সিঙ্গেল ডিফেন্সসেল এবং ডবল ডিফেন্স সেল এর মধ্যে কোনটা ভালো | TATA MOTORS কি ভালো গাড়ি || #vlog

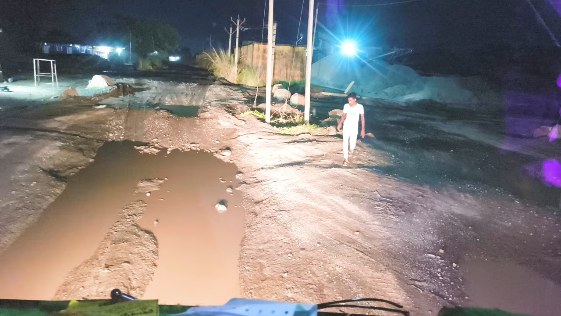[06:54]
বন্ধুরা এক নম্বর লাগিয়ে দিলাম, নিয়ে এখান থেকে বেরিয়ে এলাম। ঠিক আছে, এই ডান দিকে যাবো নাকি?
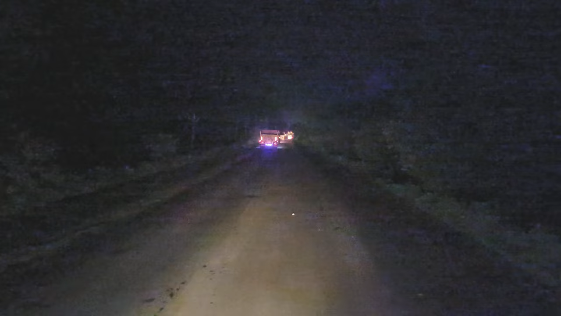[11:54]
ফাইনালি বন্ধুরা এই বক্রেশ্বর ব্রিজের কাছে পৌঁছালাম।
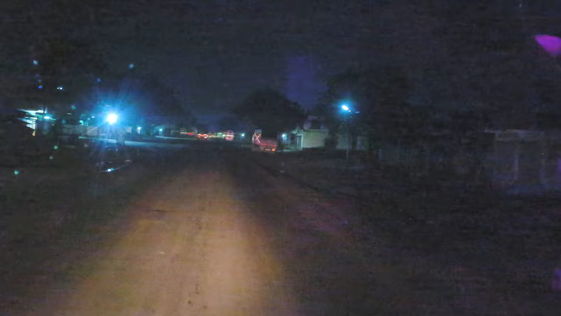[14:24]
এখন কিন্তু সব দোকান বন্ধ বর্তমানে, বাজার নেই তো, গাড়ি নেই তো কি করবে, ওখানে তো ধরো মানে কি বলে গাড়িটা খারাপ হয়েছে বলেই ধরো জাম, এমন তো জাম থাকে না।